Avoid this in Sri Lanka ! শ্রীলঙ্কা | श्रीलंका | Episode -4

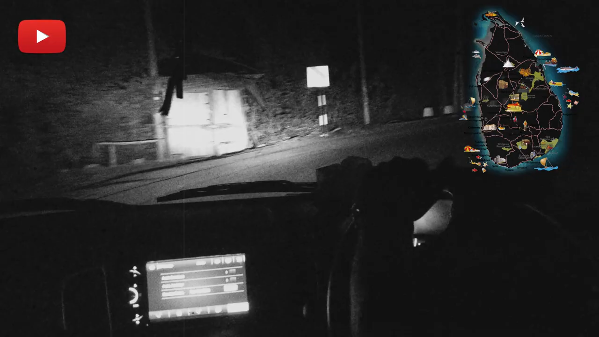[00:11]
and right now we are having a hell of an adventure you
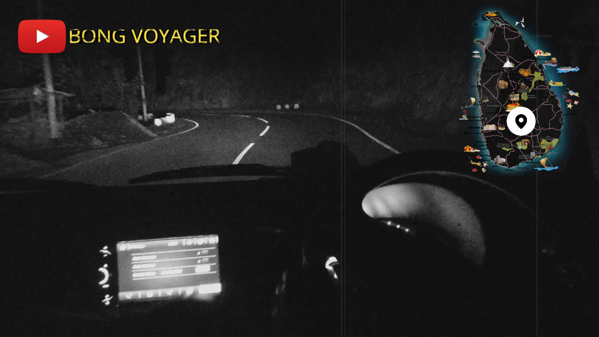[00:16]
can see a driver is sleeping cannot see because there is no light and
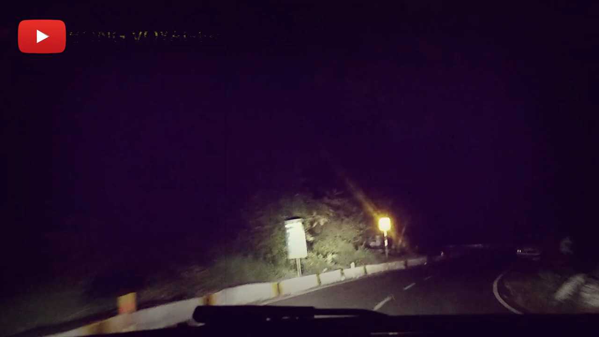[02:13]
it was totally pitch dark everywhere there was no vehicle on the road and it was 12 30 pm on our watch so you can understand the kind of situation we were in in a foreign land now luckily just 100 meters away we spotted a small hut it was kind of a local shop so we went over there
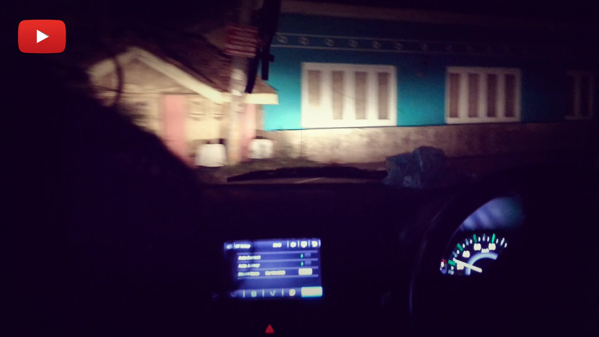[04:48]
something else turned out for us yes and
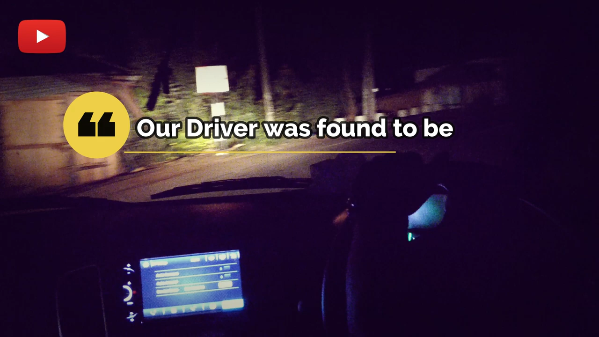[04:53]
right now we are having a hell of an adventure you can see our driver is sleeping
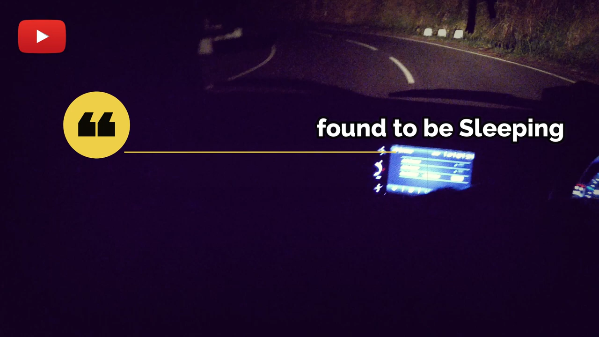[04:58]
you cannot see because there is no light and anyways no issue and my friend he is driving
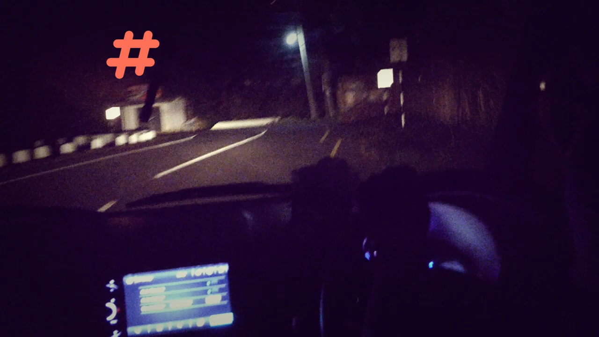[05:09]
so we are driving through a totally a hilly terrain it's a highway that connects candy to Noorailia
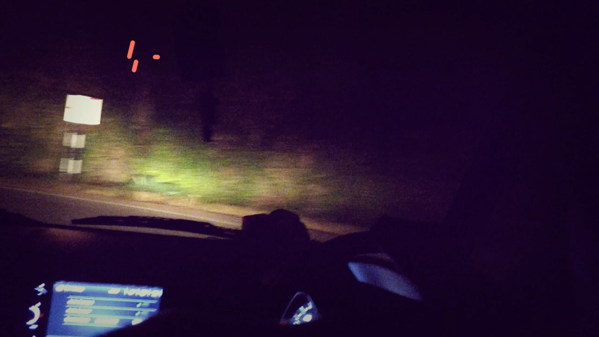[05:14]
my friend who was sitting in front of the car he noticed that our car was driving in a very high speed and it was hovering around in a hilly terrain zigzag highway and he figured out that our driver he
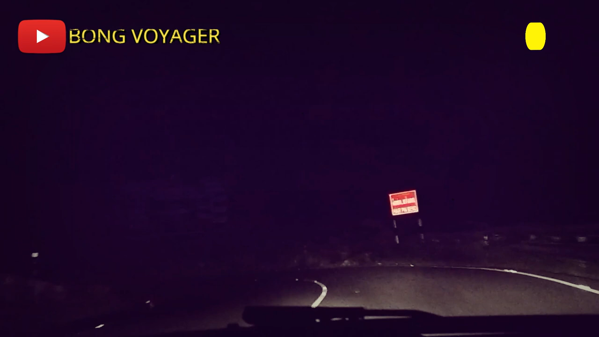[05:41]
him up we asked him to have water and we also asked him that whether he is feeling tired or so so then he mentioned about some driver's working time criteria that he has already violated that and he needs to rest but the
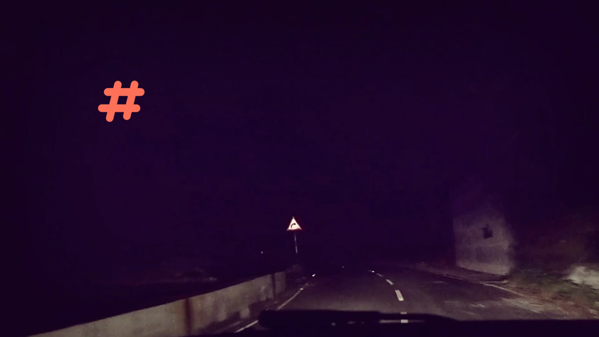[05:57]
problem was there was no place to rest because there was nothing not a single dot of light around us it was a